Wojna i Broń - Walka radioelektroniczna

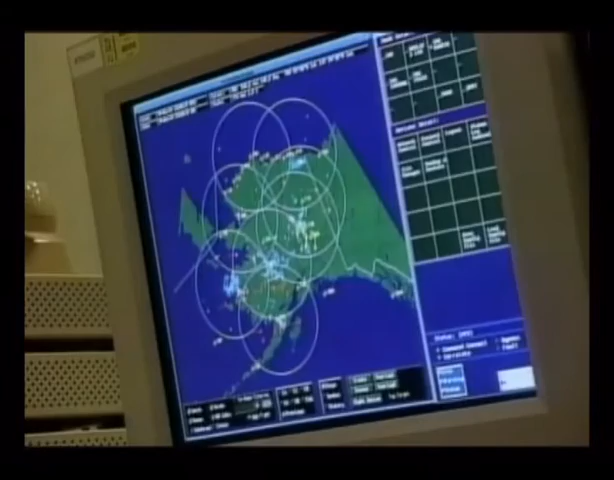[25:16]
nad kontynentem północnoamerykańskim oraz na wodach wokół niego.
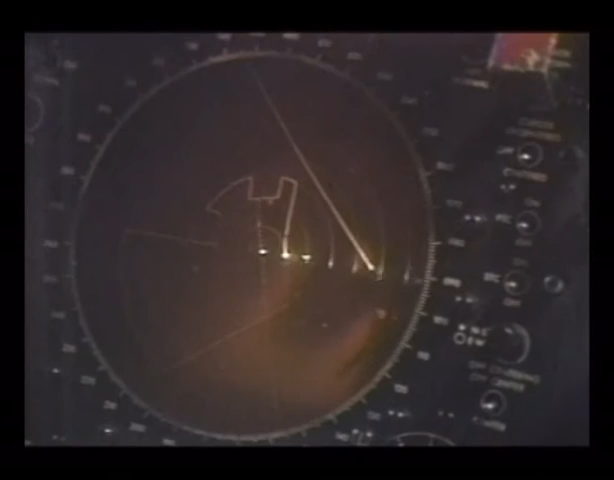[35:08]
W środku furgonetki operatorzy obserwują swoje ekrany i porozumiewają się z załogą samolotu przez radiostację.
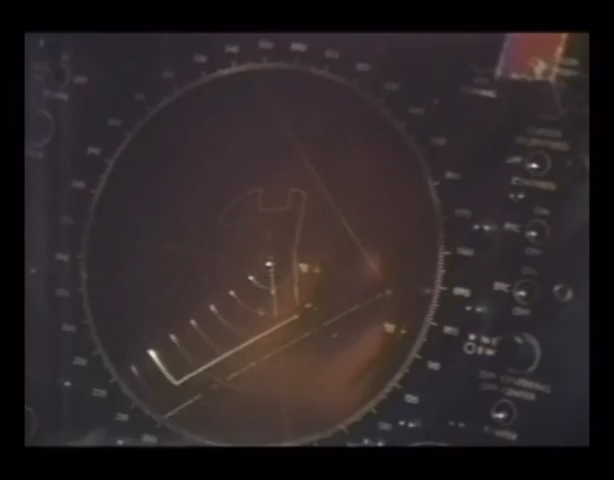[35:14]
Radar jest jedną z najistotniejszych części współczesnych operacji wojskowych i głównym celem elektronicznych samolotów bojowych.